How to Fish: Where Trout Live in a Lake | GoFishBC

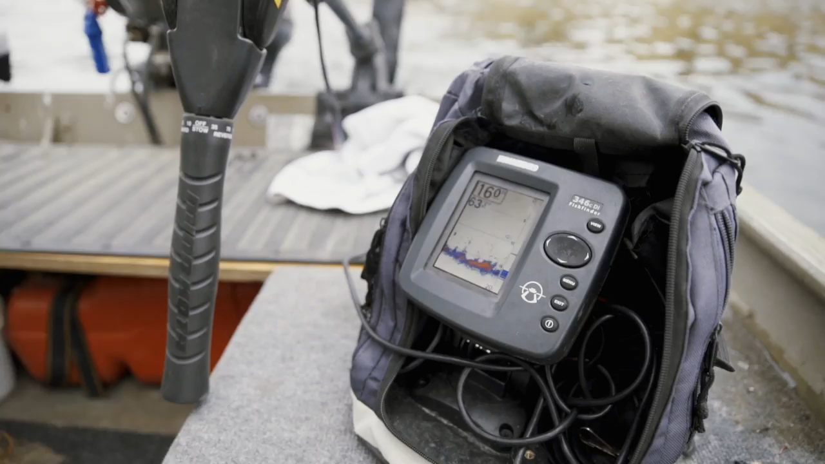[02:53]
fishing body or depth sounder that tells you not only the depth of water you're fishing but it'll tell you where
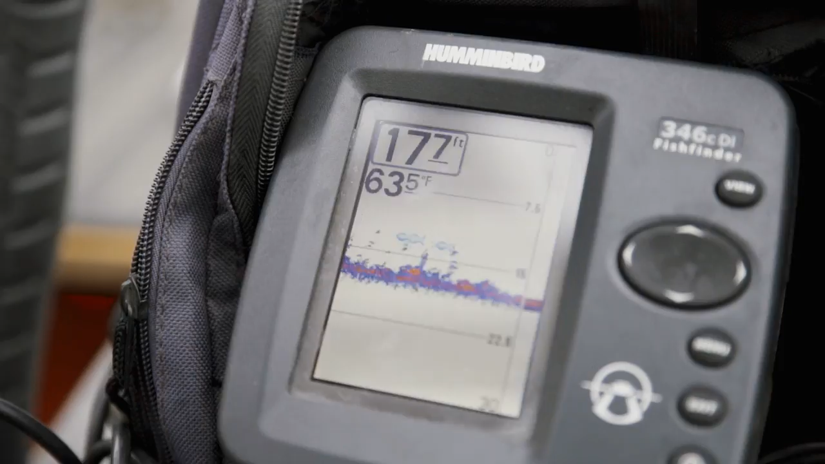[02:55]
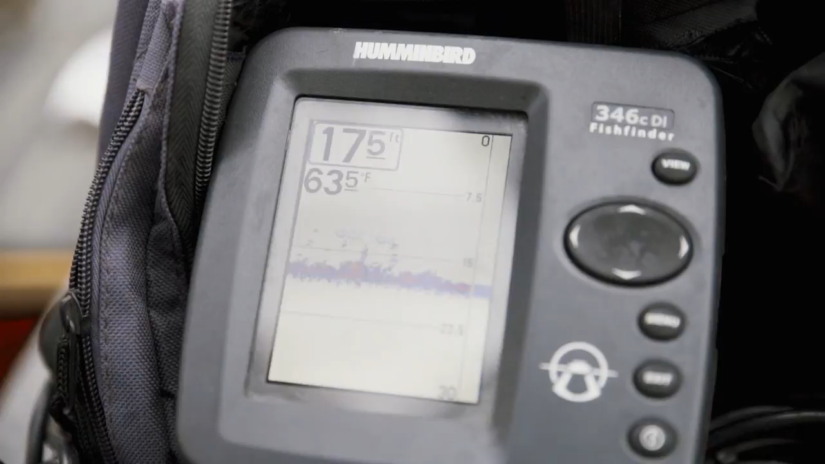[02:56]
On screen: depth 17.5 ft, water 63.5°F
thermoclines establish where there's stratification in the lake and where the fish are actually suspended.